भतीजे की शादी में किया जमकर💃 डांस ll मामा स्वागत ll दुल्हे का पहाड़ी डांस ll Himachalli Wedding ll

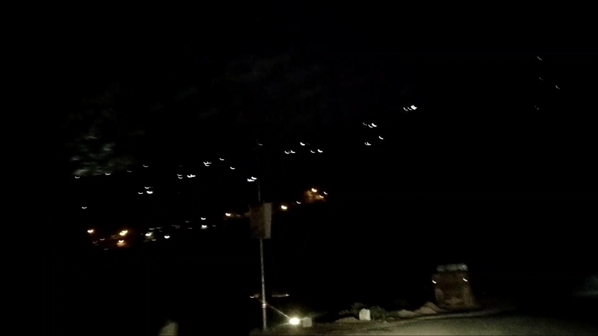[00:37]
तो जाखड़ी ओके जा रहे हैं, जाखड़ी से 4-5 किलोमीटर थोड़ा सा लिंक रोड है। सो वहाँ है भतीजे की मैरिज। सो वैसे मेरे मायके गौरा साइड से भी जाते हैं और यहाँ से भी।
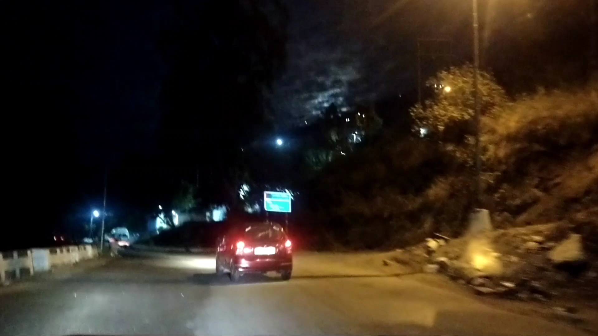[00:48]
तो ये देखिए, ये NH है और यहाँ से हम टर्न लेंगे। सो ये रोड जाएगा उनके घर तक।